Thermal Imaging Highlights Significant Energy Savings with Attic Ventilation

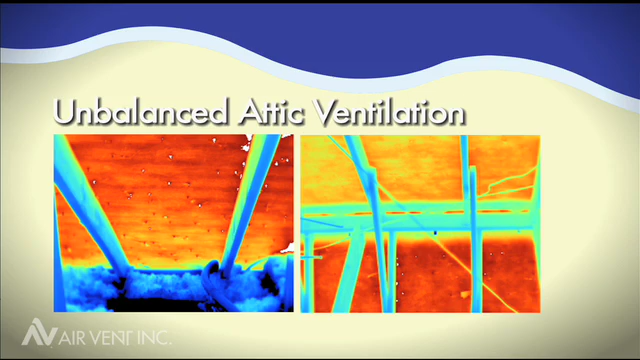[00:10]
Recently, thermal imaging was taken of an unbalanced attic during a day in which the outside temperature reached 98 degrees Fahrenheit. Thermal imaging was taken again following the installation of a balanced attic ventilation system,
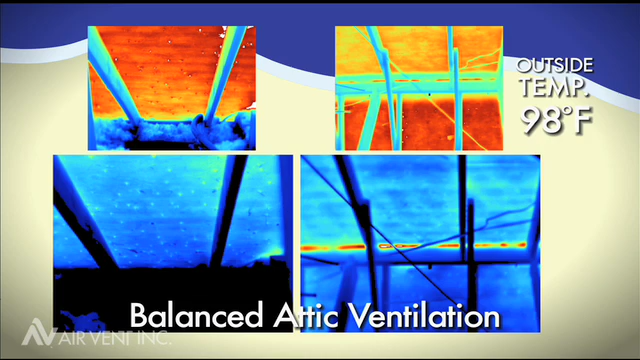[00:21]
including the edge vent on the same home during a day with similar temperatures. The results are impressive. In the unbalanced attic, temperatures reached 123 degrees.
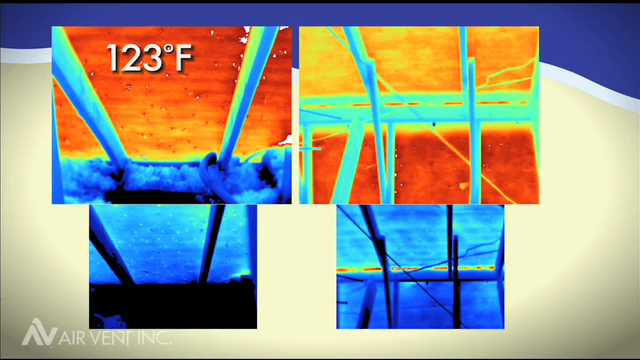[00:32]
On screen: spot 123°F
After a balanced system of ventilation was installed, that same attic dropped to 113 degrees.
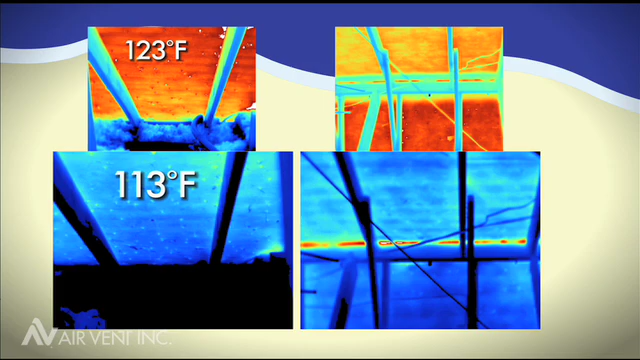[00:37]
Prior to the balanced system, electricity usage was 130 kilowatt hours.
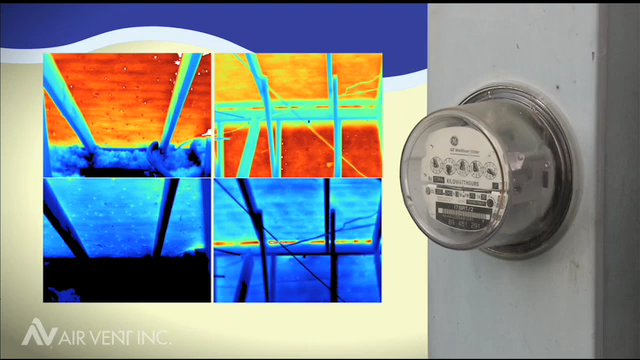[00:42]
After installing the balanced attic ventilation system, the electricity usage dropped to 104 kilowatt hours.
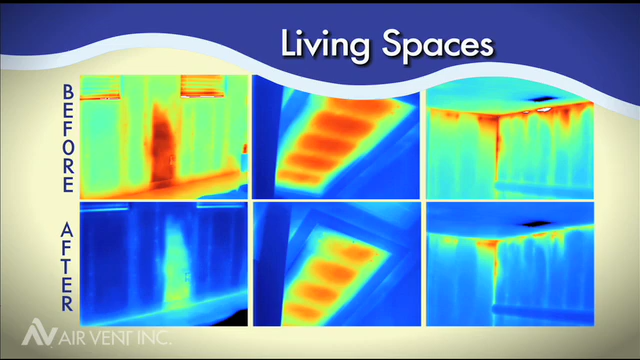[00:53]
This clearly illustrates the benefits of having AirVent's balanced attic ventilation system. We went out to the house and we collected temperature data in the attic and inside the house.
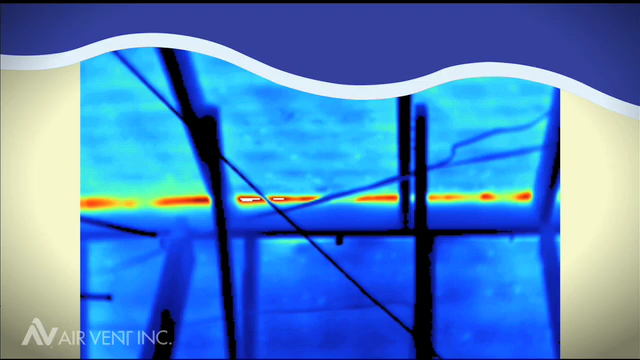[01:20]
but the temperature of the roof deck materials was reduced,
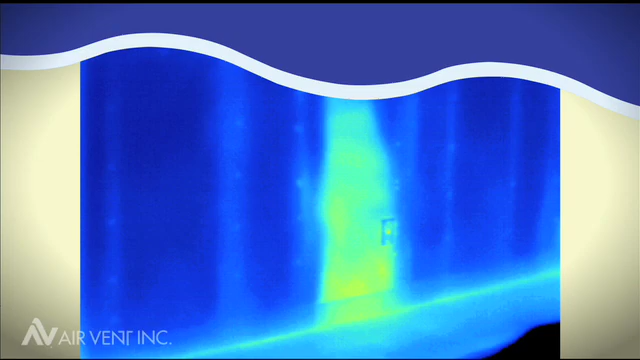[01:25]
the temperature of building materials inside the house was also reduced.